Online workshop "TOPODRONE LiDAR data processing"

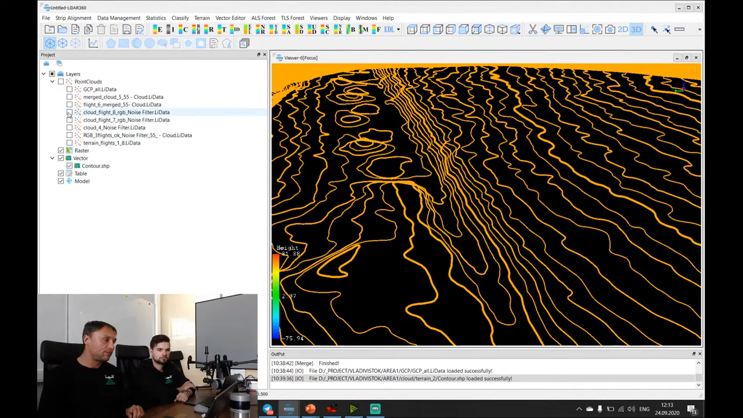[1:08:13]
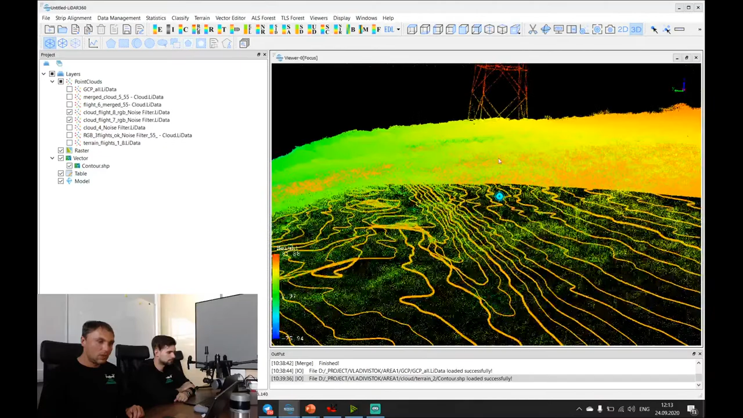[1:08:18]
And this is a part of
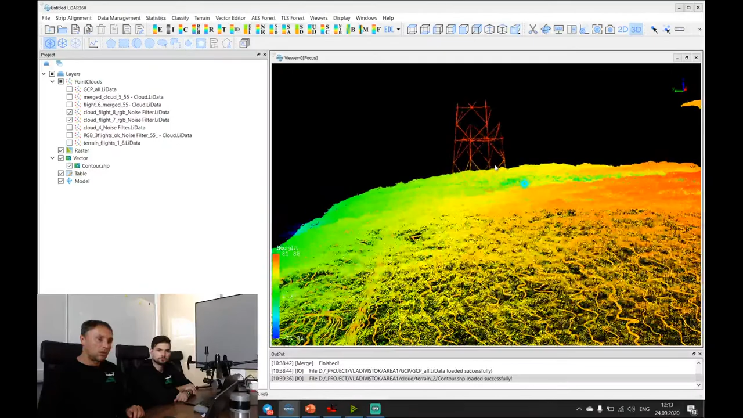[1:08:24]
electric poles, electric tower,
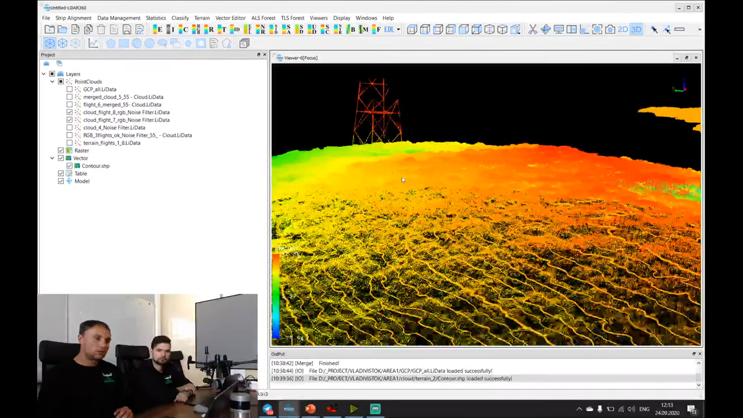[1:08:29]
huge electric tower, and this is electric lines which was surveyed with a LiDAR.
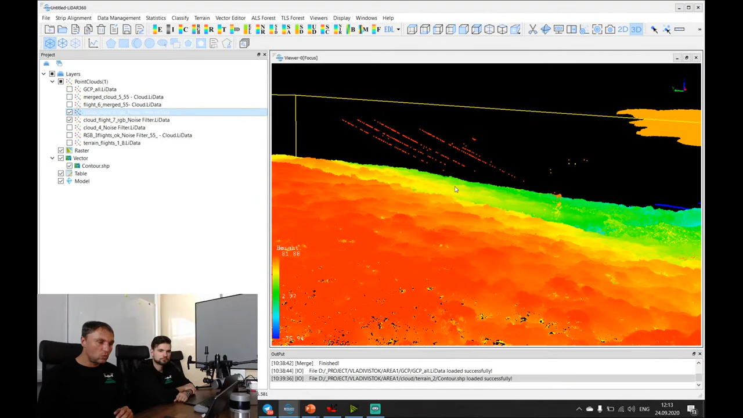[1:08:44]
There was no any aim to survey power lines, but all power lines were measured.
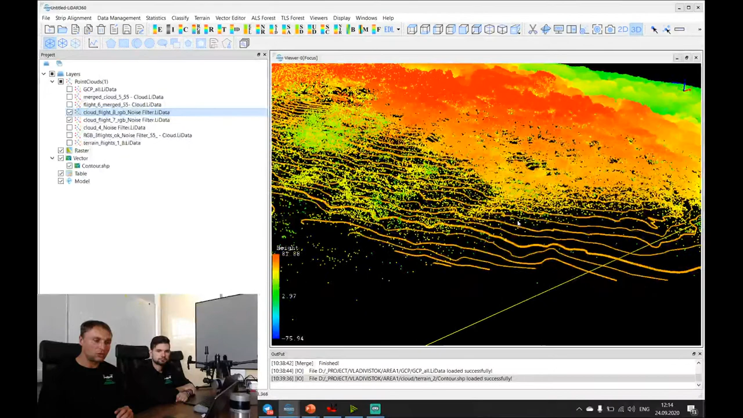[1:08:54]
And I will show you some examples of power lines.
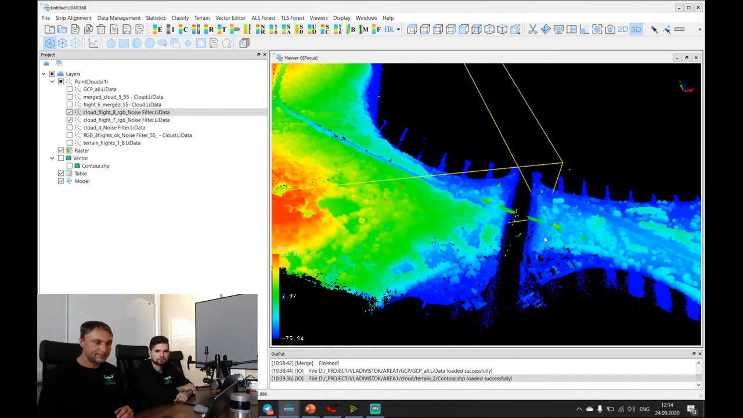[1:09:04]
This one, it's power lines and power line tower. So, and all your data will be captured with accuracy of 3 or 5 centimeters, and you can easily survey a forest area, you will easily classify data, and you will do it much faster in comparison with photogrammetry techniques.